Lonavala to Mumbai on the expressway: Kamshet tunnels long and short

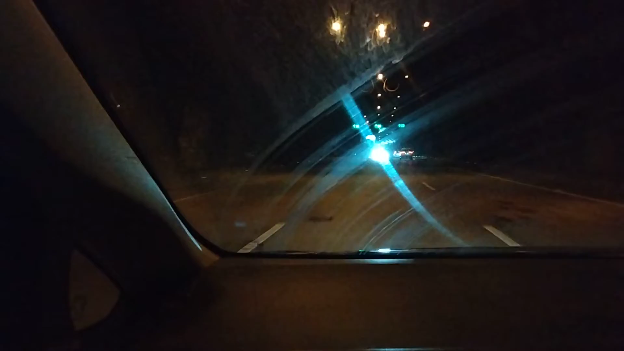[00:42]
vapor lamps have become very weak now. Yes, it is. Exit is for the route. Yes, exactly. Exit is for the route. Exit is for the route.